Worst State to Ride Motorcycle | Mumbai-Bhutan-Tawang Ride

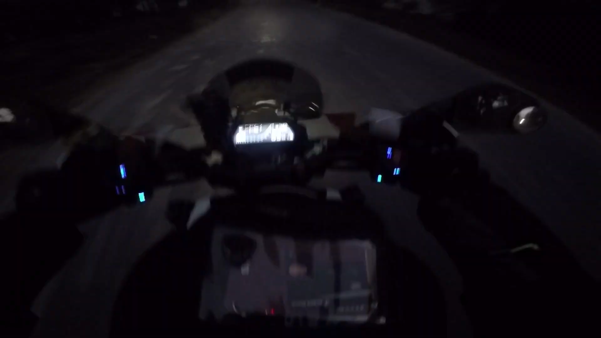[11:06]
तो दोस्तों अभी फाइनली अमित भाई ने गुड न्यूज दी है, 8 किलोमीटर बाद NH हाईवे लगने वाला है।
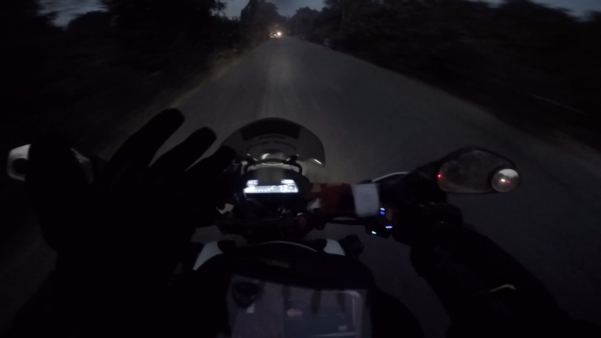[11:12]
NH क्या है अमित? MH 27 के लिए अमित भाई बोल रहे हैं अपने को। तो यार दिन भर में पहली बार शायद से NH देखेंगे हम लोग अपने मैप के स्क्रीन के ऊपर। हे भगवान, अच्छा हो गया यार अंधेरा पूरा होने से पहले तूने हमको बचा लिया। गाइस फाइनली वी आर ऑन NH 27 डबल लेन रोड।